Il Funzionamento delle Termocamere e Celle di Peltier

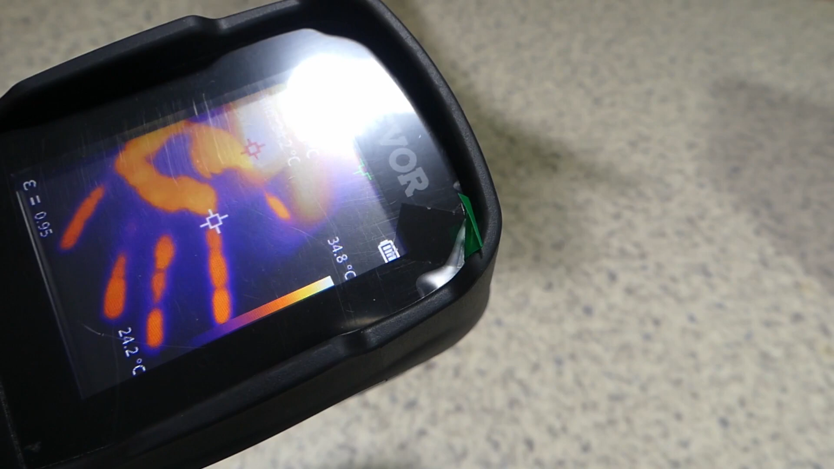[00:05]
On screen: scale top 34.8°C, scale bottom 24.2°C
vai schiaccia un po tira via tac l'impronta che non si vede la termocamera
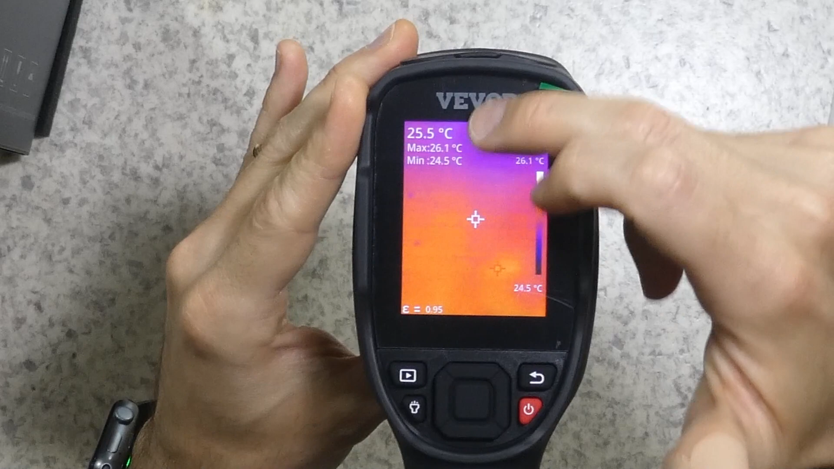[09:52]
On screen: spot 25.5°C, max 26.1°C, min 24.5°C, scale top 26.1°C, scale bottom 24.5°C
più calda mentre la crocietta verde è la zona più fredda quella centrale con la bianca e la zona centrale ovviamente la misurazione della temperatura nella zona centrale e qui possiamo vedere il risultato delle tre temperature qui in alto più ovviamente qui nella scala ovviamente la scala viene modulata nella stensione
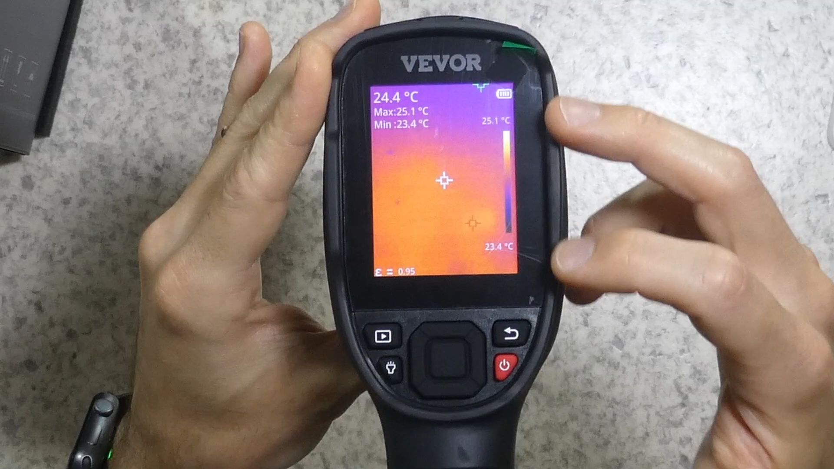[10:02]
On screen: spot 24.4°C, max 25.1°C, min 23.4°C, scale top 25.1°C, scale bottom 23.4°C
in base al punto più caldo e più freddo dell'immagine ripresa ovviamente in questo caso il valore minimo e il valore massimo sono molto simili e quindi abbiamo
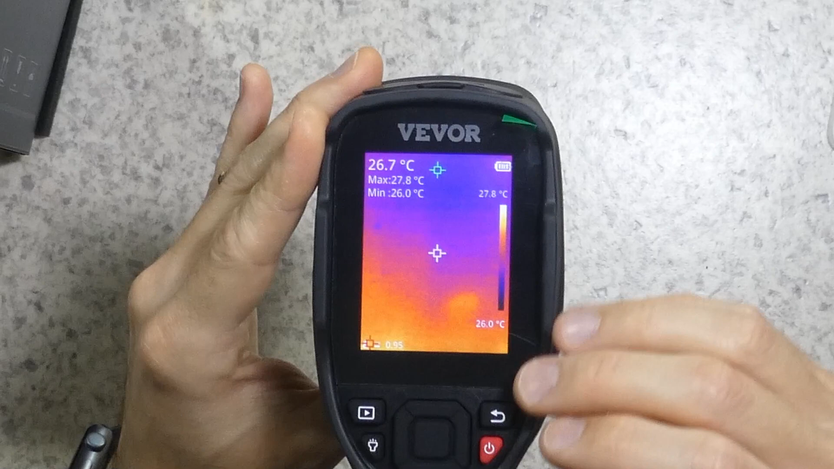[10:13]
On screen: spot 26.7°C, max 27.8°C, min 26.0°C, scale top 27.8°C, scale bottom 26.0°C
una scala molto stretta per quanto riguarda i tasti abbiamo il tasto di ritorno indietro vedremo dopo a che serve per appunto tornare indietro nei menu il tasto riproduzione per andare
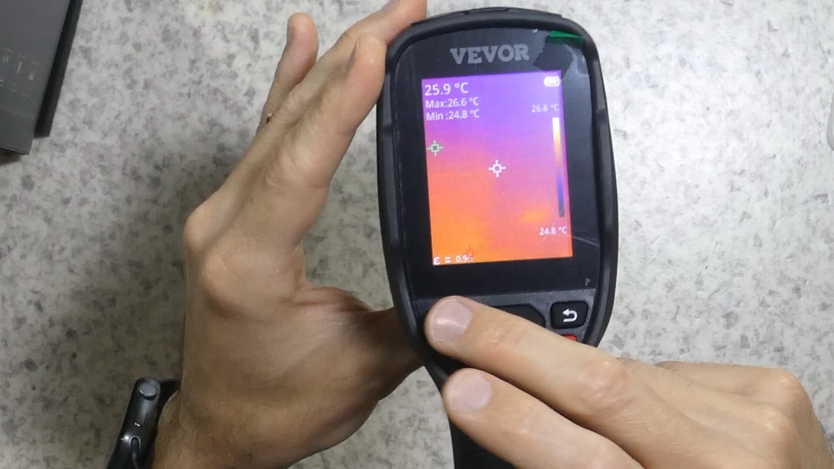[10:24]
On screen: spot 25.9°C, max 26.6°C, min 24.8°C, scale top 26.6°C, scale bottom 24.8°C
a visionare le foto che abbiamo scattato termofoto chiamiamole
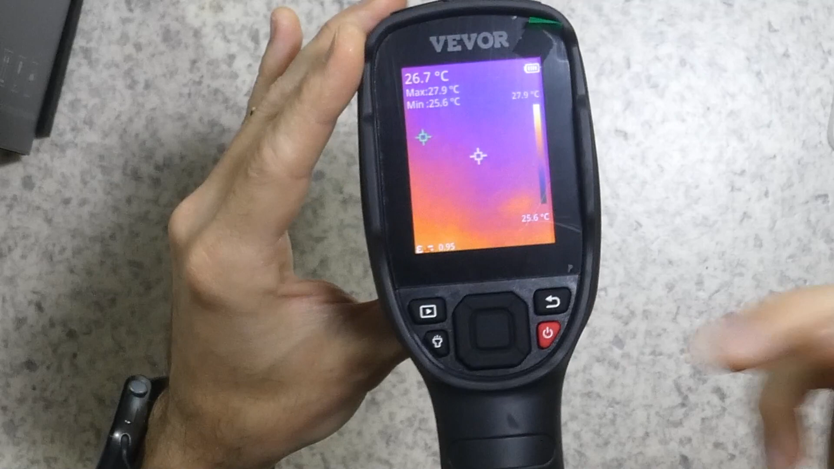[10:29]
On screen: spot 26.7°C, max 27.9°C, min 25.6°C, scale top 27.9°C, scale bottom 25.6°C
così e abbiamo quest'altro tastino che se lo teniamo schiacciato adesso vengo schiacciato
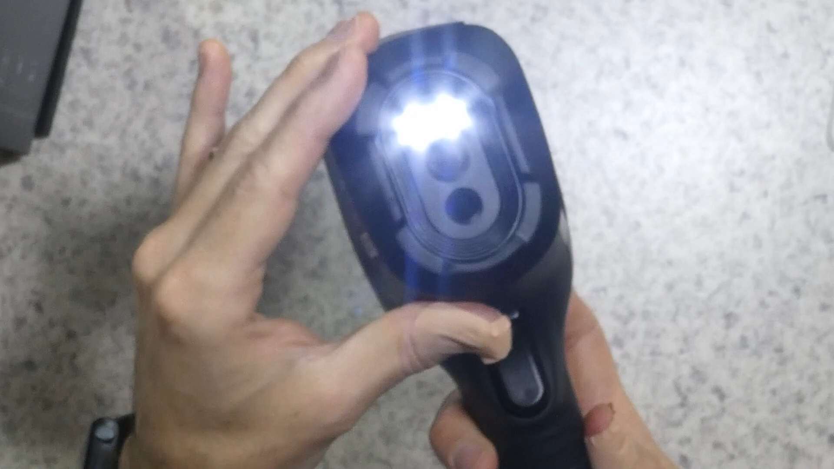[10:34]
accende questi due led che fanno abbastanza luce ovviamente
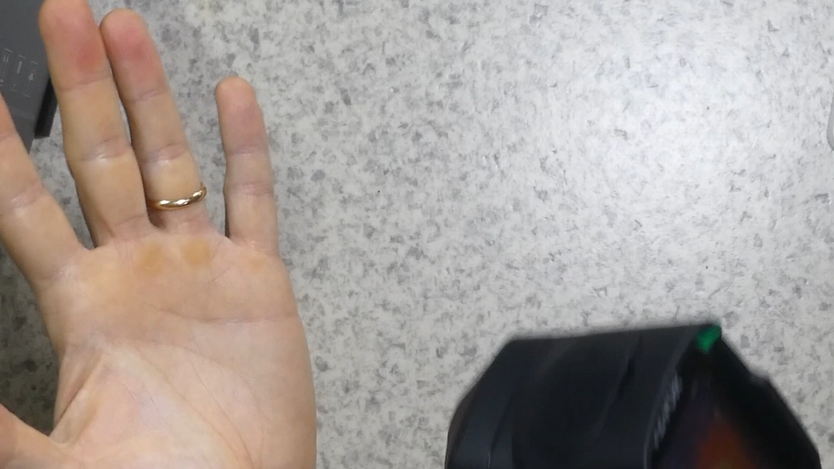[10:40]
adesso non si vede perché qui è tutto molto luminoso in più qui al centro abbiamo una croce direzionale più
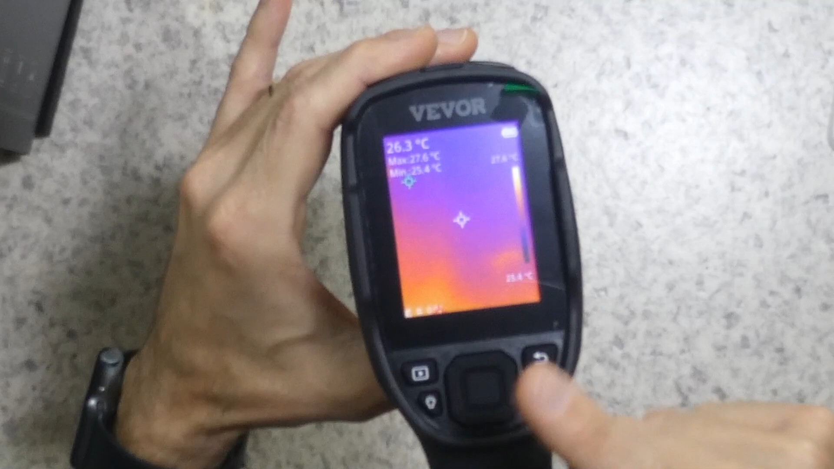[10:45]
On screen: spot 26.3°C, max 27.6°C, min 25.4°C
l'ok più l'enter diciamo per interagire con il menu ma vi voglio spiegare velocissimamente come funziona
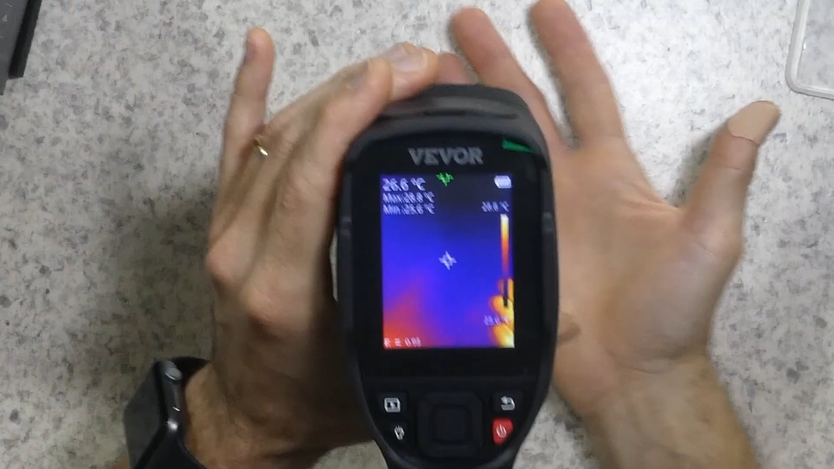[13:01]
subito con la mia mano guardate che figata
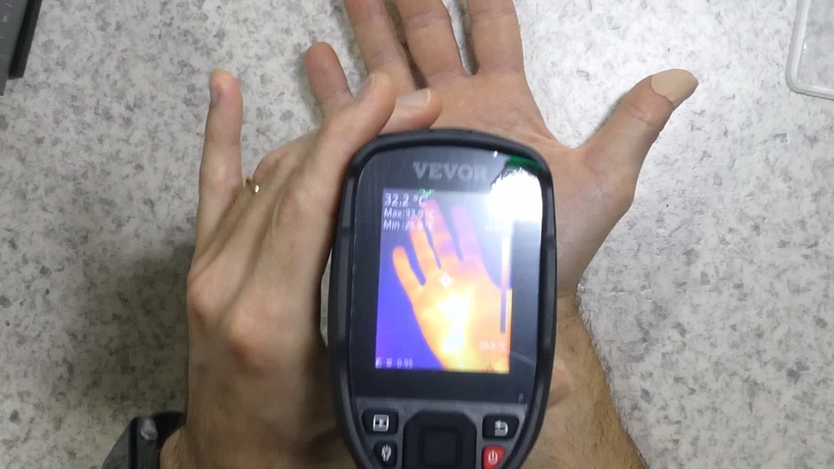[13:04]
On screen: spot 32.2°C
adesso io non so per quello che si vede ma questa è la
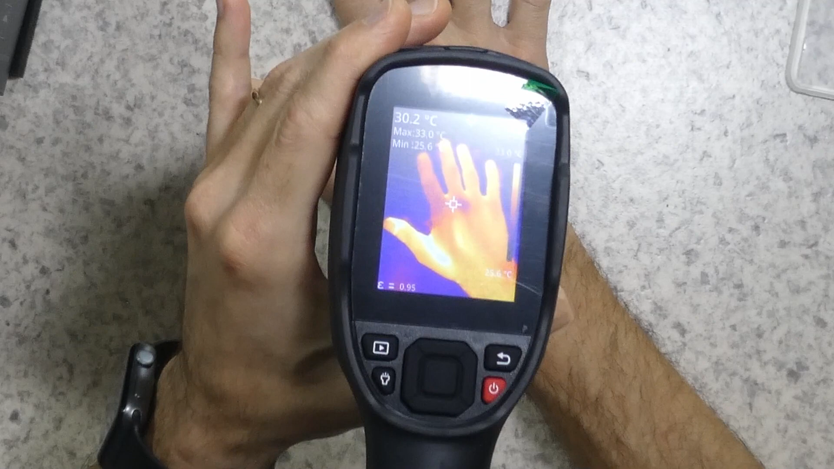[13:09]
On screen: spot 30.2°C, max 33.0°C
rappresentazione della della mia mano ho un indice più freddo il resto della mano è
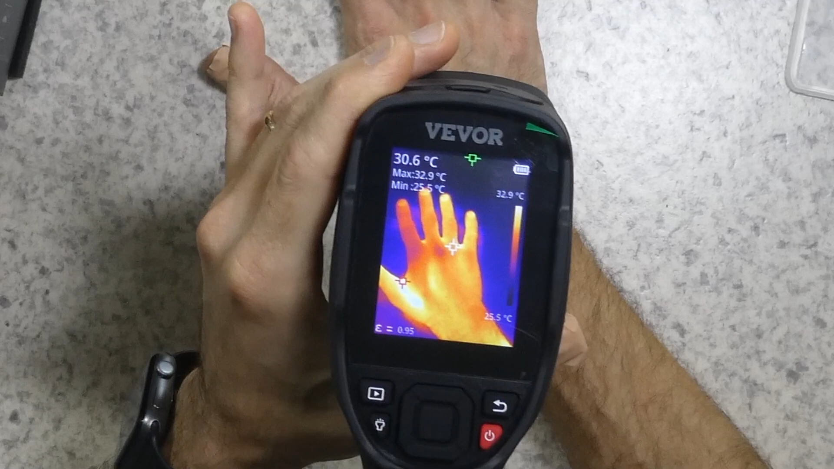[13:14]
On screen: spot 30.6°C, max 32.9°C, scale top 32.9°C, scale bottom 25.5°C
più calda il pollice è più caldo di tutti ovviamente il palmo è quello più caldo infatti tanto più l'immagine è bianca tanto più la temperatura è alta e se faccio collimare il la crocetta bianca centrale con la zona
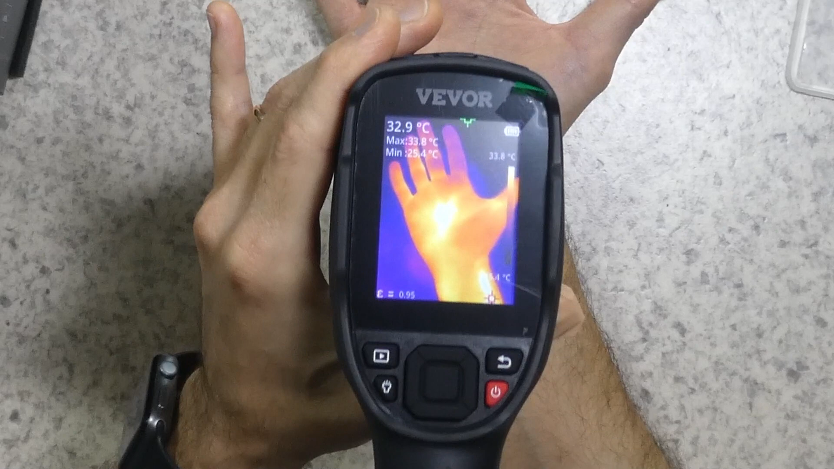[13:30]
On screen: spot 32.9°C, max 33.8°C, min 25.4°C
che mi interessa misurare in alto a sinistra di display si può vedere la misura della temperatura ovviamente non è precisissima non è come un termometro o una termocoppia
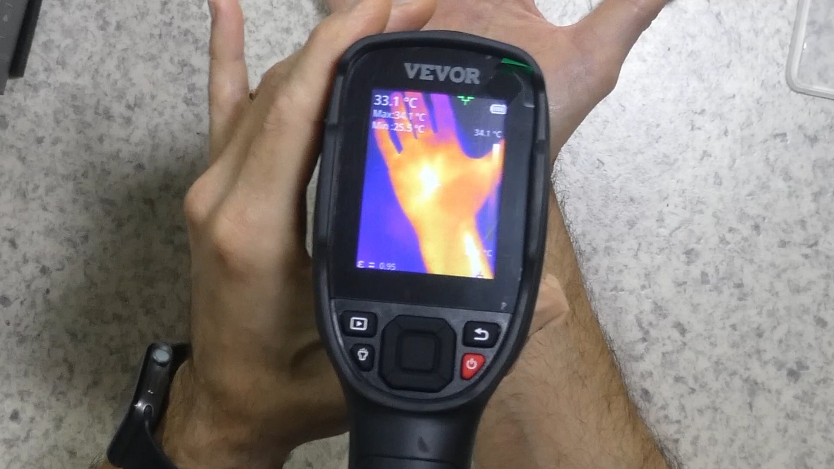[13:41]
On screen: spot 33.1°C
però è davvero comunque molto preciso e sta leggendo 33,4 gradi circa se adesso punto la termocamera alle mie spalle posso vedere la rappresentazione